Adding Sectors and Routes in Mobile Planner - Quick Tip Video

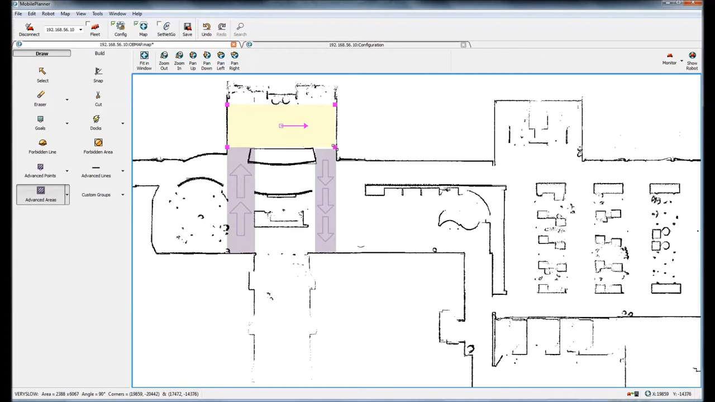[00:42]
the same except going up here and I'm going to add a very slow area and that will be up in this coffee break room and then I will add a very fast area in down here where it can go a little bit faster. The setup for the speed sectors is located in the configuration so I go to the configuration tab speed sectors and my very
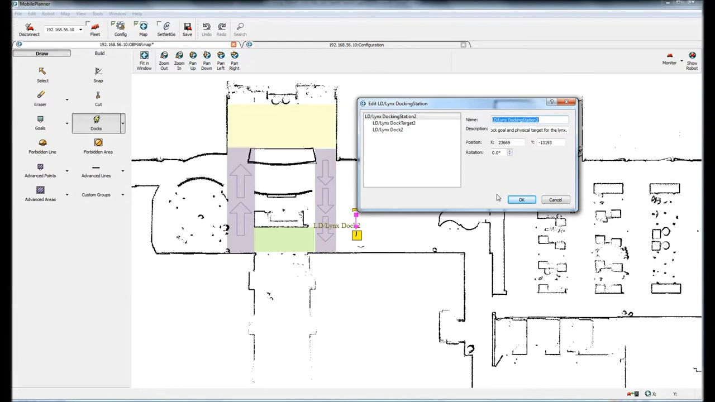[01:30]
and then I'm just going to rotate this around like that and put that on top. Now I need to add a couple goals and a route and I will come over here and I'll add a goal
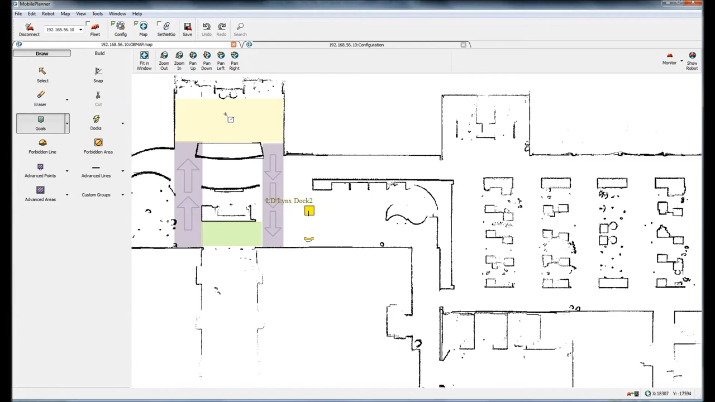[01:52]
and I'll put one goal right here call it goal one and the other goal I'll put it right here call it goal two and I'll come over to the build tab and I'll make this a little bit wider I'll add a new route and call it route one
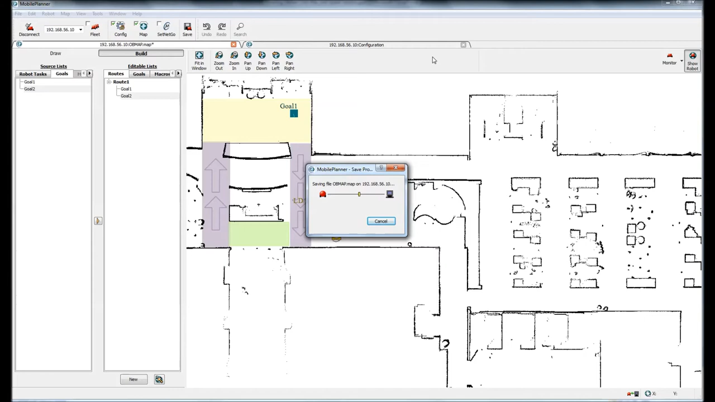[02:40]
here's my map with the mobile robot and I'm going to send the mobile robot to goal